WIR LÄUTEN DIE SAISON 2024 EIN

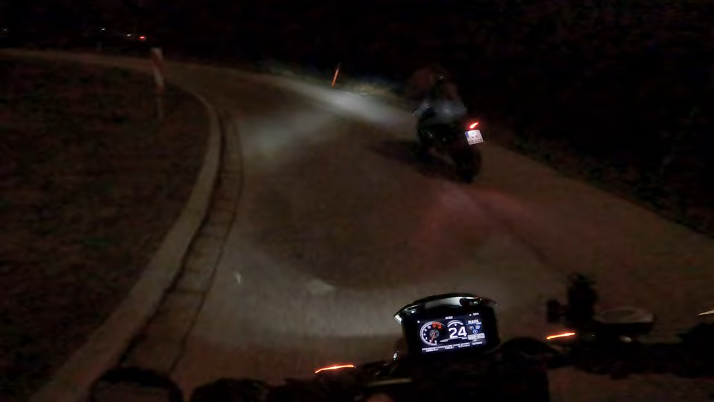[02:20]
Glatt ist auch nicht, gell. Schön viel Grip für die Reifen hier.
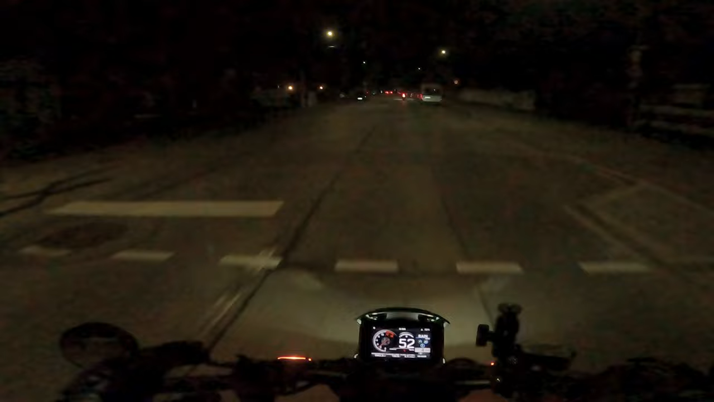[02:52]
Ey, dieses Jahr wird so fresh. Ich hab so Bock. Shit, ey. Allein wir die Power hier zu spüren. Leck um hier. Endlich wieder was Kleines zwischen den Beinen. Richtig.
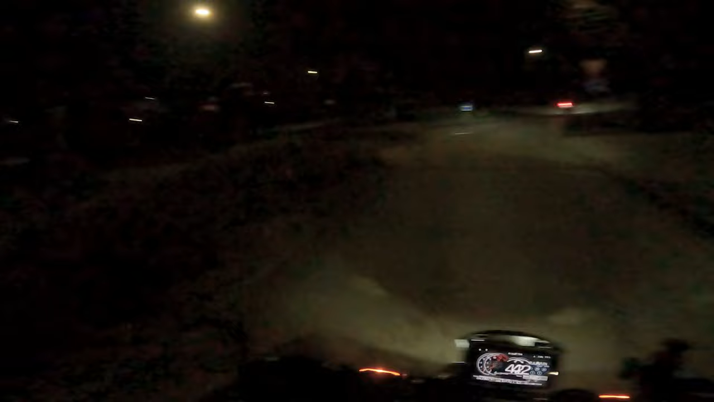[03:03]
Nicht nur den kleinen Willi. Na ja, für alle, die im Video jetzt gerade hier auch zuschauen. Ich hoffe, in der Stadt wird es wahrscheinlich ein bisschen heller. Also. Ja. Und wärmer.
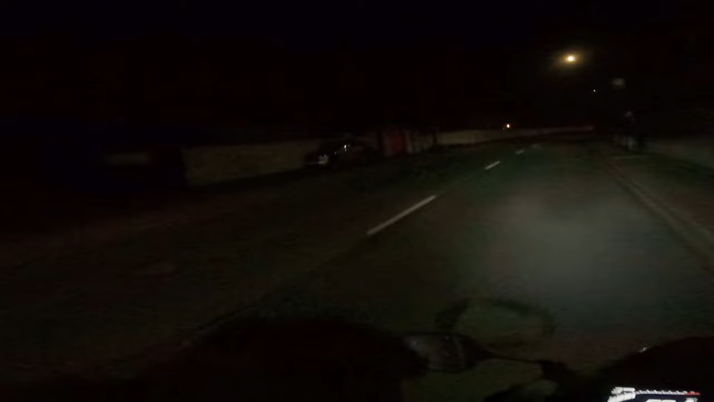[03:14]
Und wärmer für uns. Aber das spürt ihr nicht. Aber dann soll es auf jeden Fall heller werden. Und man sollte mehr sehen. In der Stadt drinnen. Ja, ja. Genau. Ansonsten seht ihr jetzt Alex wunderschönes Kennzeichen, das er vielleicht zensiert hat, vielleicht aber auch nicht. Man weiß es nicht. Seit wann zensier ich meine Sachen? Ach so stimmt. Ich zensiert eins ja auch nicht. Außer du fährst regelkonform. Dann zensierst du's. Wie es die Polizei vorschreibt. Ja, ja. Weil hier auch Polizei halt ist, ne? Ja, ja. Also ich erinnere nur an diese Kreuzung hier. Legendär. Aber das ist eine andere Geschichte.
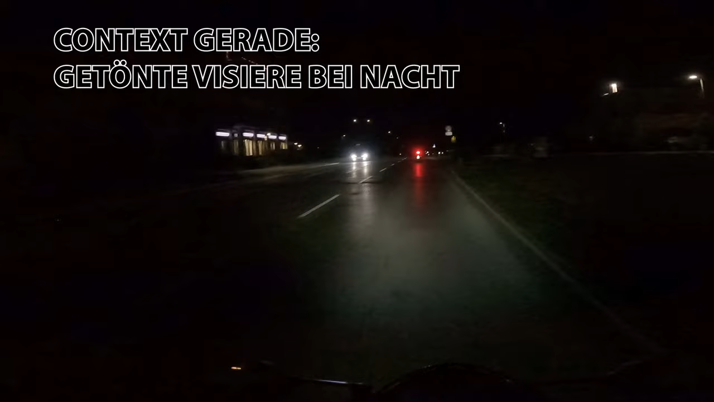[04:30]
Aber ich meine jetzt, ich muss schon sagen, es ist angenehmer, es ist angenehmer jetzt gerade mit klarem Visier zu fahren mal. Weil man sieht schon sehr, sehr wenig. Ja, ja. Voll. Ich meine, man darf es ja an sich auch nicht, es wird ja geduldet. Trotzdem. Muss nicht sein. Ja, ich sage es so. Ich sage mal so, für kurze Fahrten, keine Ahnung, wenn du jetzt wirklich nochmal nach Heim musst oder so, dann geht es schon. Ja, ja, voll. Absolut. Aber da wir jetzt halt nicht nur Heim fahren, sondern eine kleine Runde fahren. Richtig. Oh, geil.